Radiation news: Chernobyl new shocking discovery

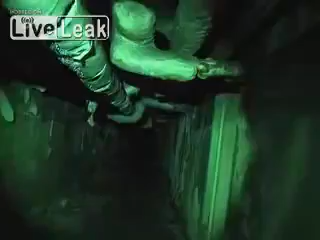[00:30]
at least not as high as we expected, but as we move further into the hospital's basement,
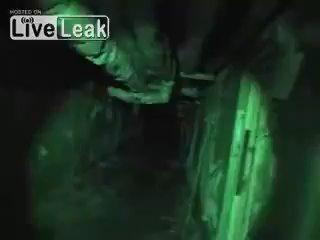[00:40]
we will soon be picking up much higher radiation levels from these spots of where the gear has been dropped. Just listen to the clicks.
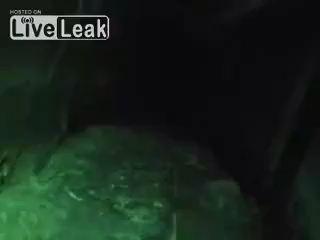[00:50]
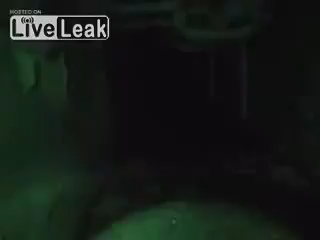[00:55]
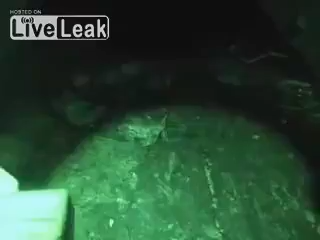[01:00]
Okay, getting 30 counts per second on the floor.
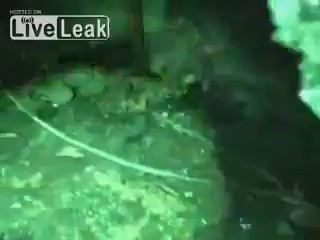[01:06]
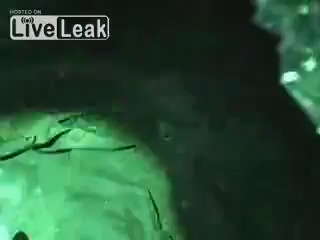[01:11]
You can see gear, more like clothing, distributed all over the floor here.
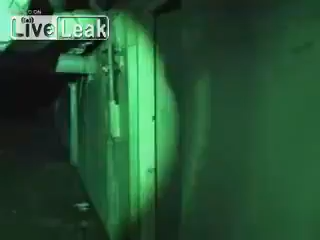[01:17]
There's a boot from a firefighter there, and this room is entirely full of contaminated clothing.
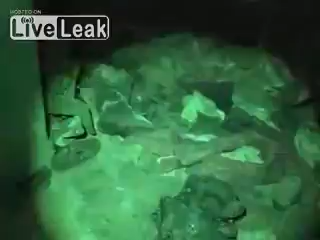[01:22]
I was getting intense readings, as you can hear.
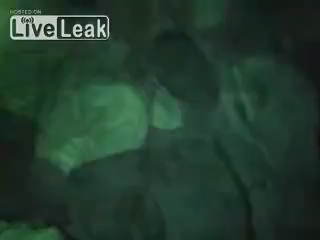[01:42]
It's like a huge spot of uniform high-level contamination.
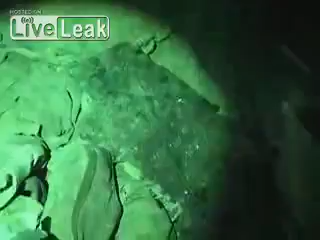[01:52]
You can see I'm measuring the soles of the shoes here.
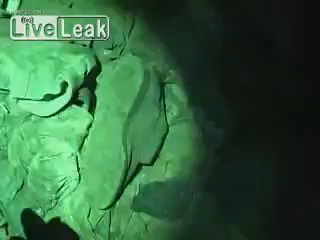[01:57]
I'm getting readings in kilo counts per second, so thousands of counts per second.
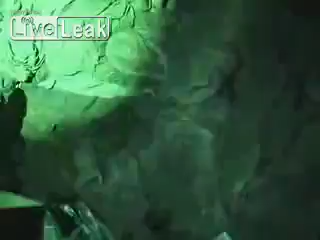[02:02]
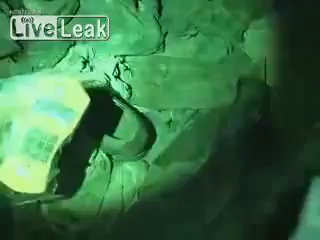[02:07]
Now I'm going to use the gamma scout. You can see it's like 600 microsievert per hour,
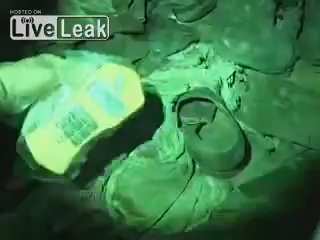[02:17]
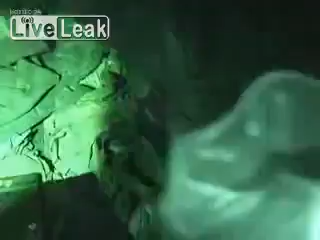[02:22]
And using the automass without the probe, it actually shows an energy compensated gamma only reading.
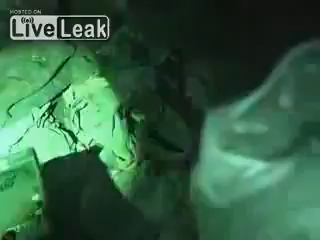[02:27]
You can see it currently displays like 600-700 microsievert per hour.
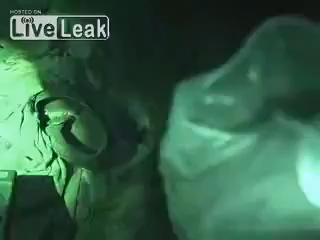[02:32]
So as I bring it more close to the floor, or to the close,
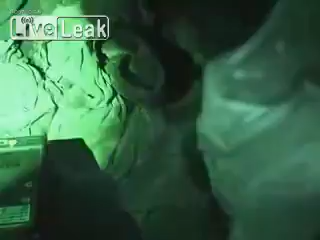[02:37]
you can see we're getting over one millisievert per hour as uniform contamination
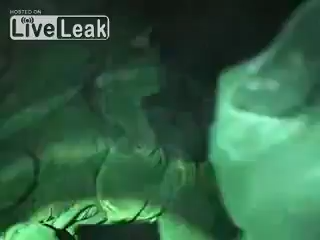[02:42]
all over on that clothing.
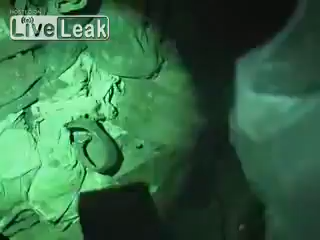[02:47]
I was getting some readings from like a fuel fragment before, but those are just little point sources.
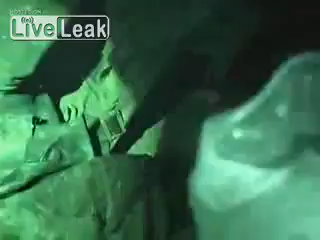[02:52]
Here it's the entire floor. Everything you can see here.
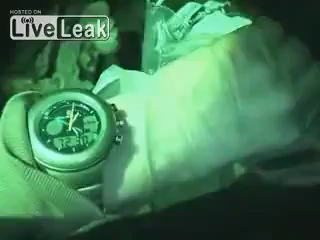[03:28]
So quite high above the floor. So yeah, intense levels of radiation here.